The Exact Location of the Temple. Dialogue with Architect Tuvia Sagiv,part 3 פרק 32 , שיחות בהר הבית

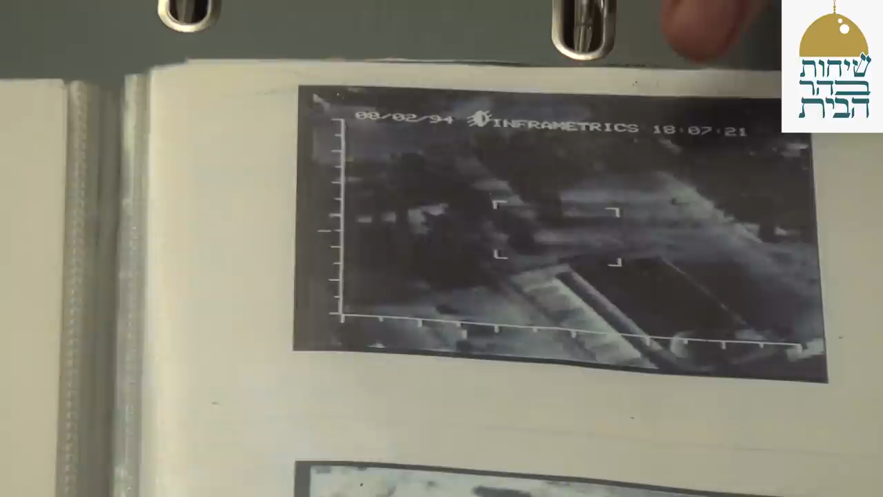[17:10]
עם הטילה הצל של העצים על הרצפה, והאזור של הצל הוא פחות חם. לכן אנחנו רואים את הדבר הזה.
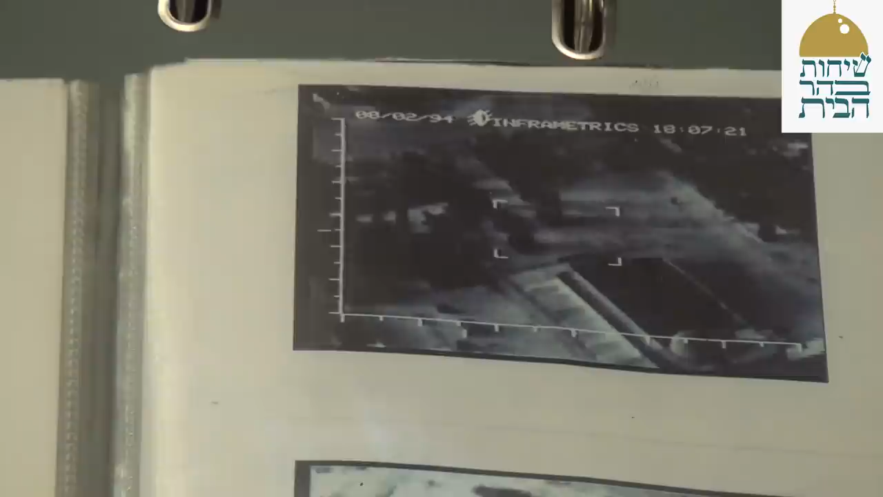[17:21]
לעומת זאת, תראו בבוקר. זה נעשה בשש בבוקר. אתם רואים כאן את כיפת הסלע, ואת מסגד אל-אקצה.
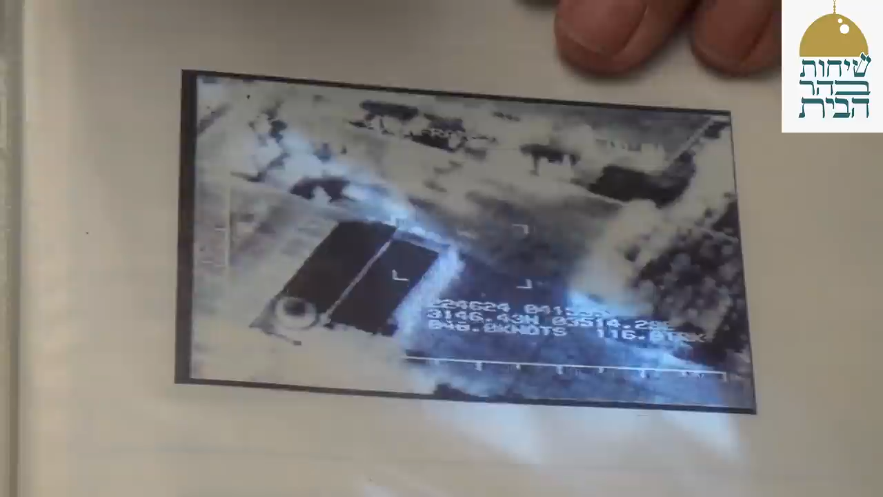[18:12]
רואים את הקטמים הלבנים של העצים, אבל ביניהם פתאום יש פסים ישרים. נכון. מה זה הדבר הזה? לא רואים את זה בבוקר, ולא רואים את זה בערב.
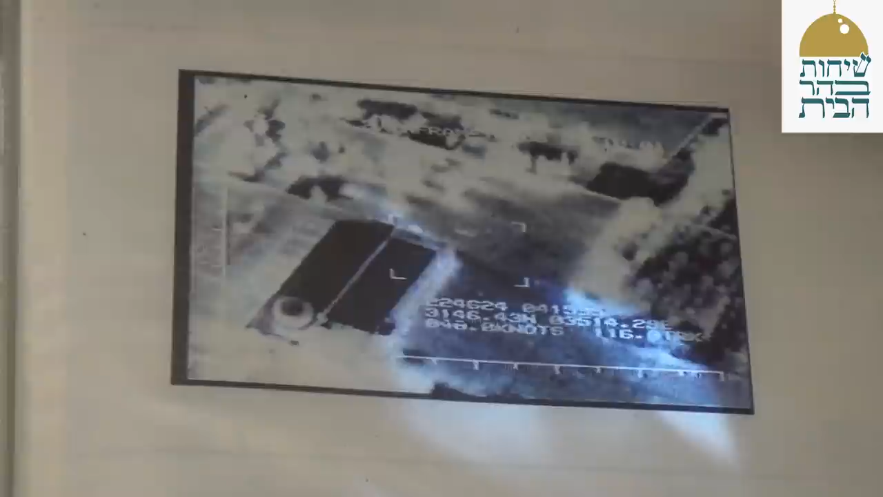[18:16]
בוא נראה את זה מזווית אחרת. עוד פעם, נסתכל כאן, פה בתמונה התחתונה.
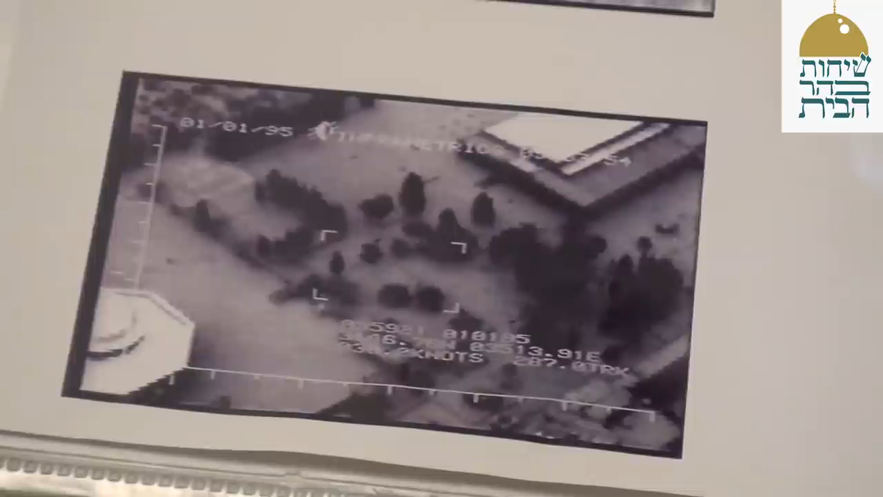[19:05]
פתאום, בין העצים, יש לנו פסים ישרים.
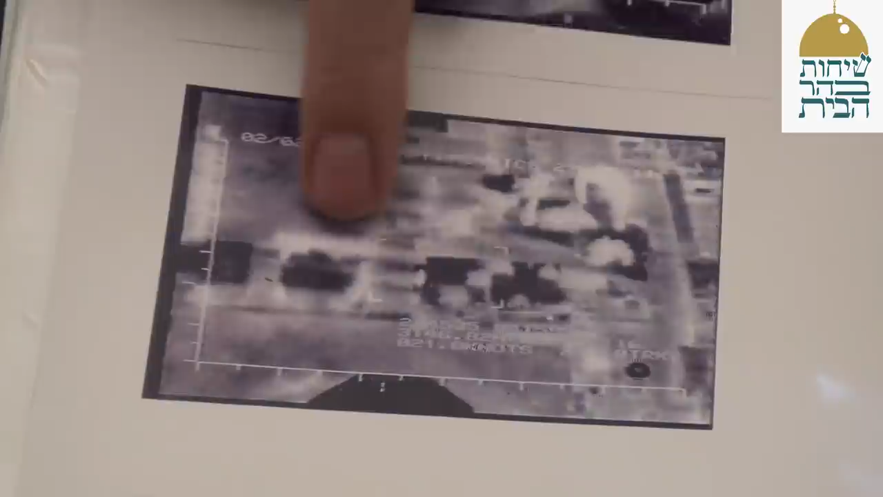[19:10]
מה זה הדבר הזה? והנקודה הזו, הנקודה הזו זה בדיוק אל-קס.
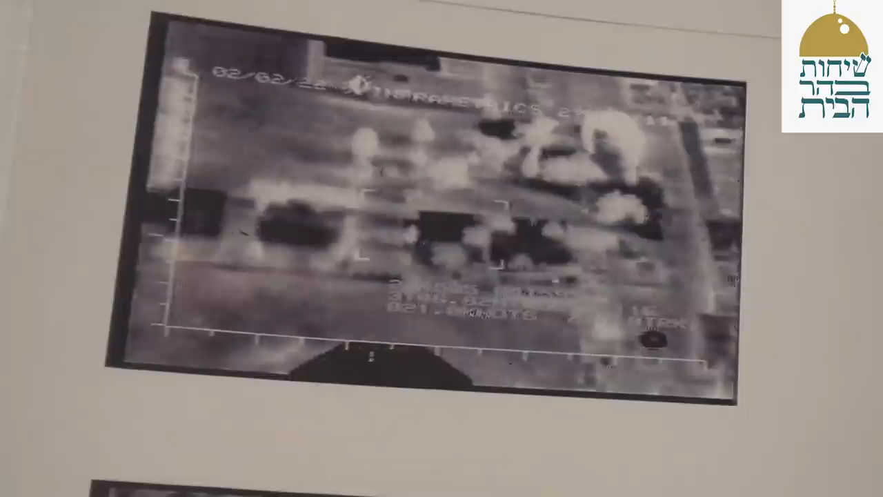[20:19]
זה, כן. מה אתה אומר? אני אומר עוד פעם. אני ממש רואה את הקווי המקאר, ננגיד את זה תכה. אוקיי, כן. עכשיו, גם האובי של הקטלים, בצד מזרח, ובצד מערב, היה צר יותר, כלומר, יכול להיות שזה יתמוטט, אבל מצפון ומדרום, תביני, עם הטעים וכולי, היו שם קירות, באובי של עשרה מטר. עשרה מטר, עשרה מטר, הוא ביניהם החלל, של קודש וקודש הקודשים,
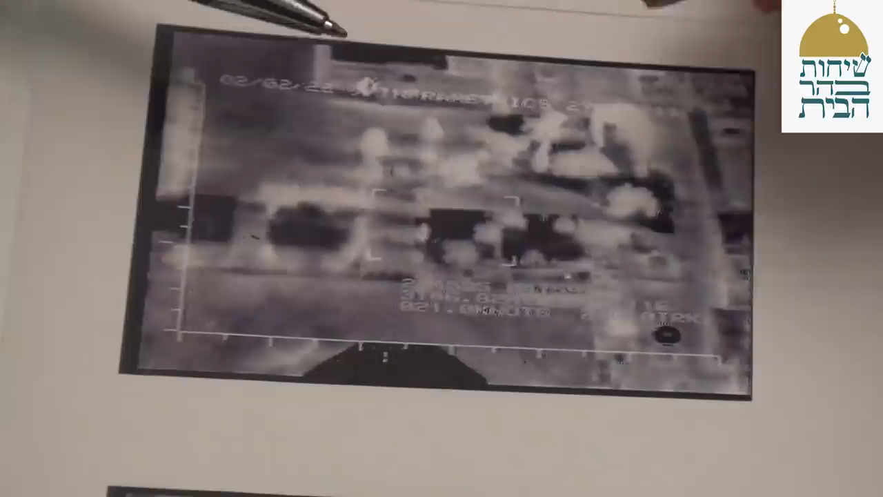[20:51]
שהיה פה בפנים, ותראי, זה יותר מדי, אני מודד שזה יותר מדי טוב. יותר מדי טוב, אבל זה קופץ לעין, לבוא ולהגיד, הנה הקטלים של בית המקדש, אני לא יכול להגיד את זה, אבל אני מבקש, שימו לב, האם זה מקרה?
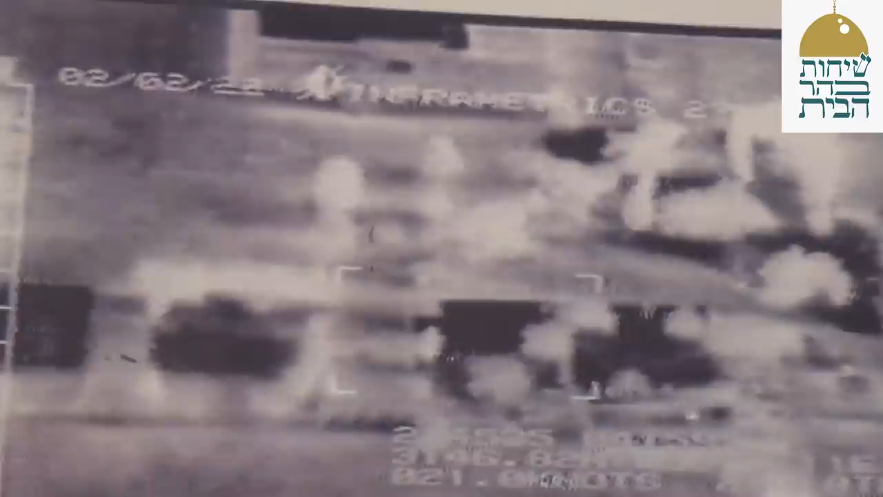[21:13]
בייחוד, שתשבי את זה למה שקרה לו, מה קורה לשטח הזה בבוקר, מה שקורה לשטח הזה אחר הצהריים, ומה קורה לזה בלילה, בחצות ליל.
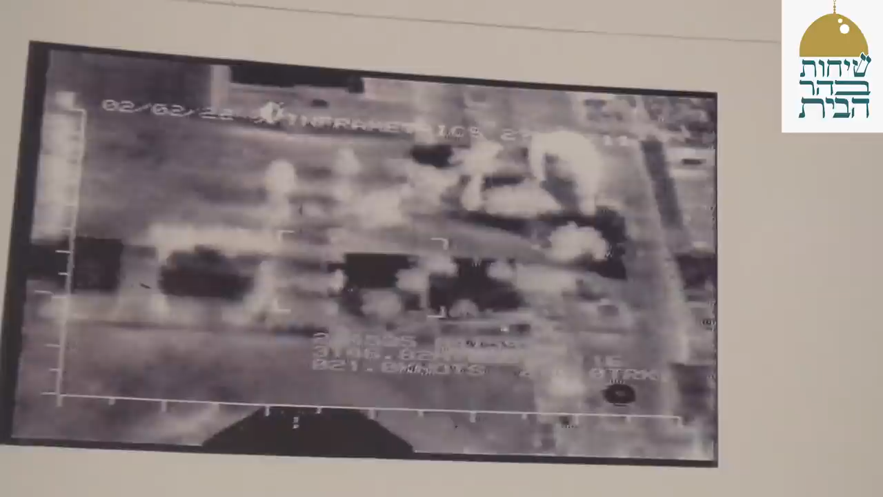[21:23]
אז בית המקדש, לצורך העניין, היה בצורה מעורכת. נכון, ממזרח למערב, הוא אמור... קצת בחוטה, אני בסלפתית, קצת כשאלי, מזרח למערב מעורכת, אם כאן אלעקצה, וכאן כיפת הסלע, אז הוא היה באמצע, לא אורך, נכון, בדיוק. זה מדהים.
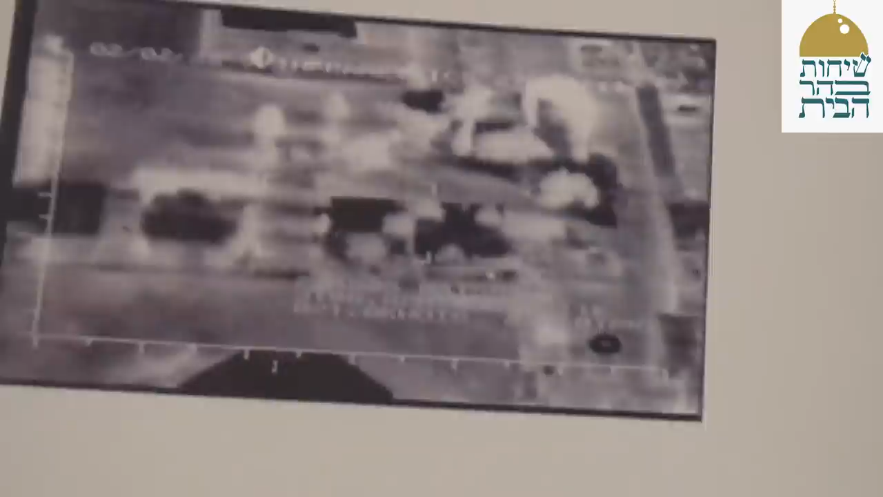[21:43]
אני לא יודעת מה נעשה עם זה, אבל זה מדהים. יש כל מיני עיצים, מקרינים אור מסוים, אני לא יודע כל דבר להבין,
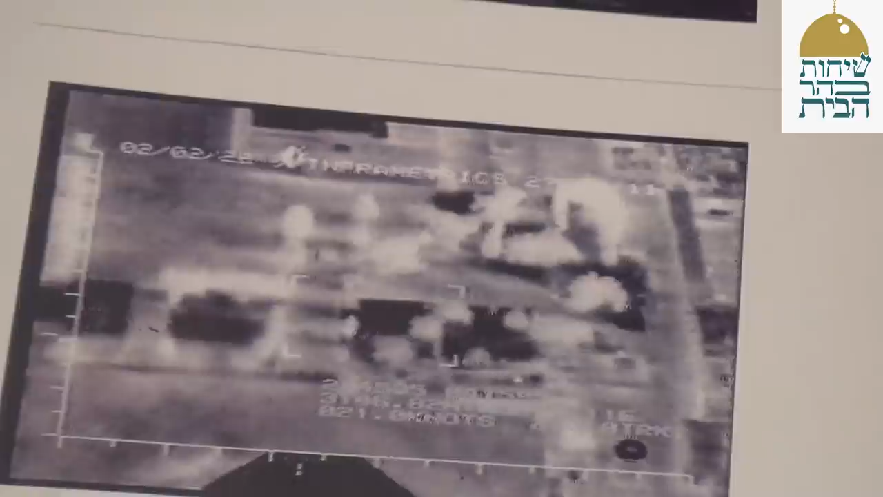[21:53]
אבל אין ספק, שהקווים הישרים האלה, הם מעשה ידי אדם. יבוא מישהו, היה מישהו שאמר, זה תעלות מים, זה סתם. יכול להיות, הכל אני מוכן לקבל. אבל, אין את זה בשום מקום אחר. בדיוק במקום שהגעתי אליו, משיקולים של, כמו שאמרנו, מים, זוויות, ראייה, הארכיטקטורה, שערומאית, פתאום, במקום הזה, רואים משהו.
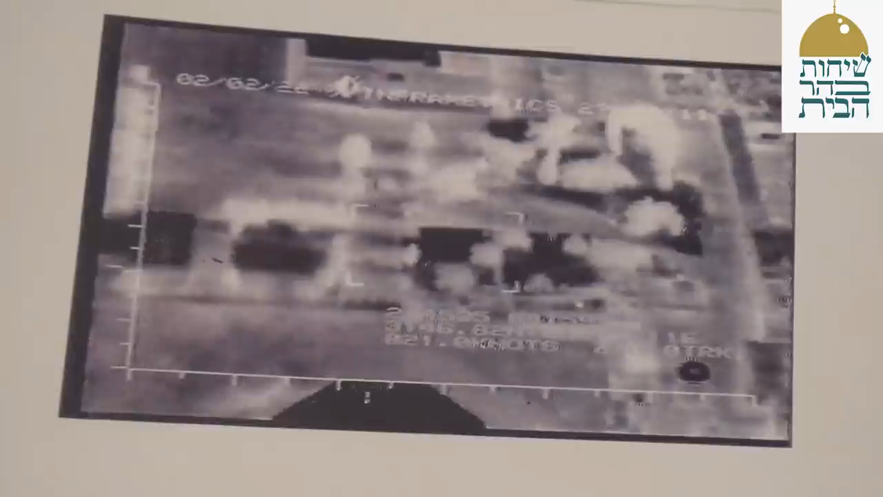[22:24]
זאת אומרת, לצורך העניין, המיקום הזה, הוא בין שתי הקיפות. נכון. בין מועד של שתי הקיפות. נכון, בדיוק כמו שדיברנו.